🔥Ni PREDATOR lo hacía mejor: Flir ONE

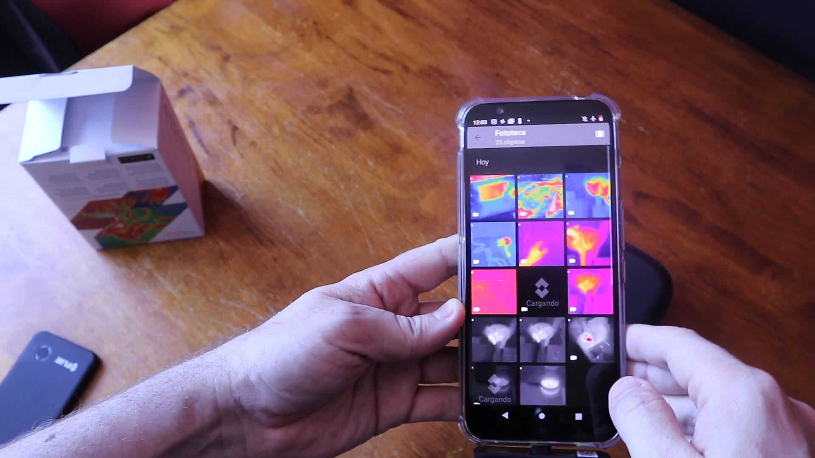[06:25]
una ocasión vi como este tipo de cámara se podía usar
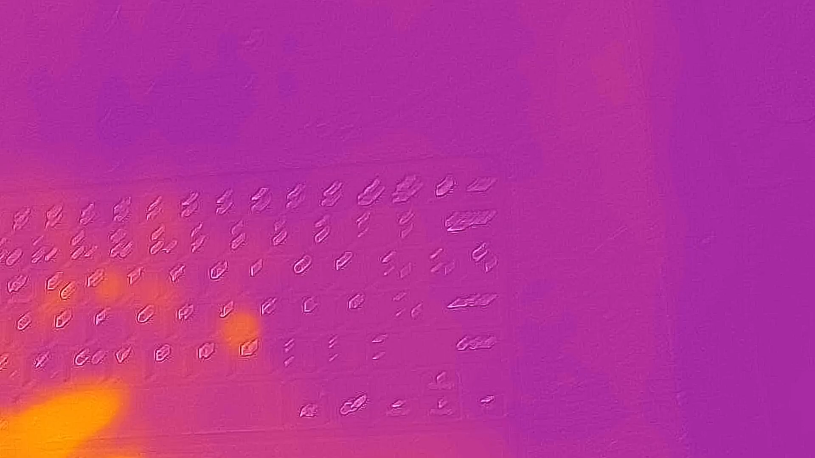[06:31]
por ejemplo ya que al pulsar los dígitos de un teclado pues dejamos calor y alguien podría ver qué números hemos pulsado
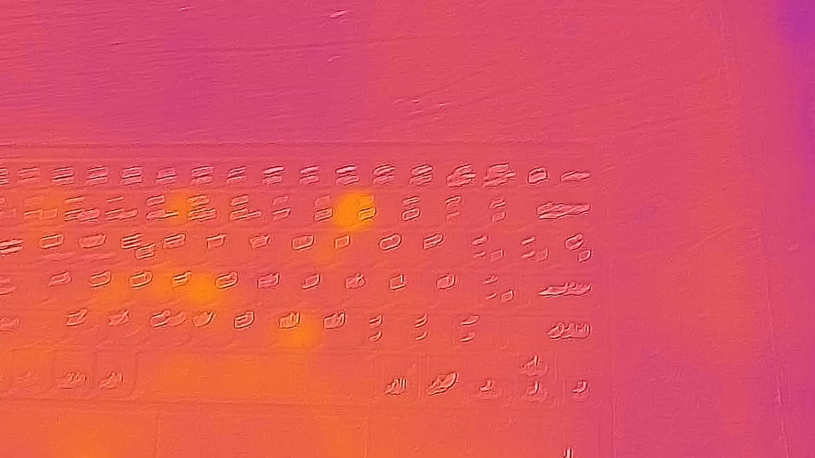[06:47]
cuanto a la batería en las specs indica que dura una hora su batería y que tarda
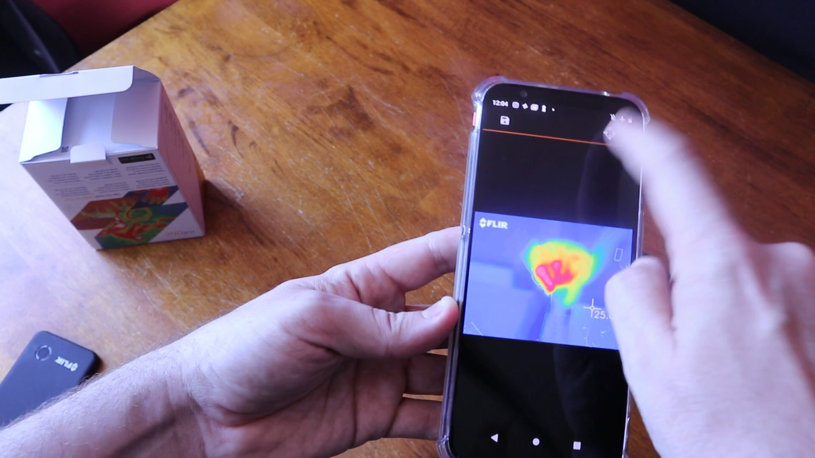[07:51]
vez y una vez agotada no funciona debería tirar de la del móvil la resolución
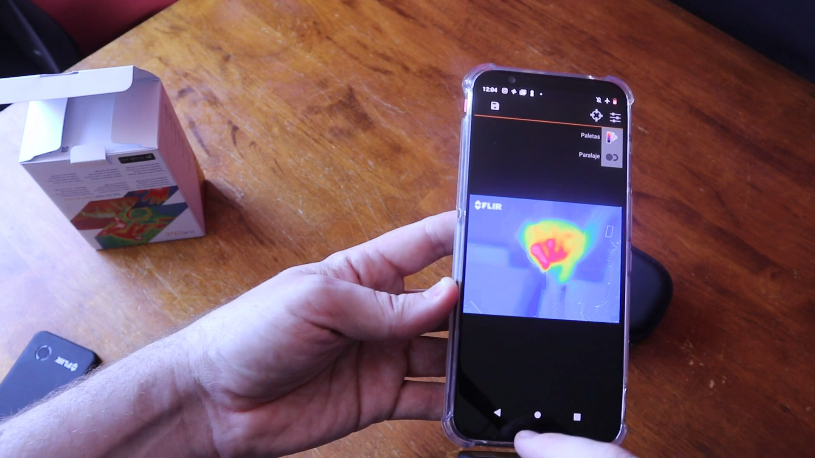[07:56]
desde luego es uno de los mayores hándicaps una resolución muy baja y
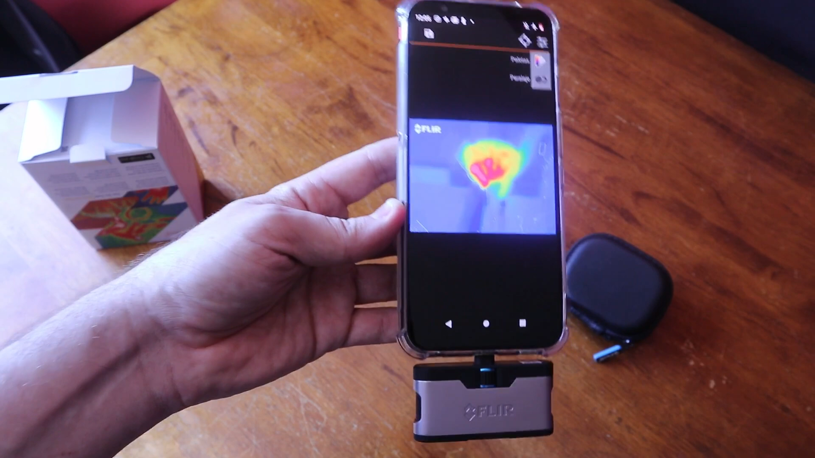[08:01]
otra cosa que no me ha gustado es que la aplicación no permite exportar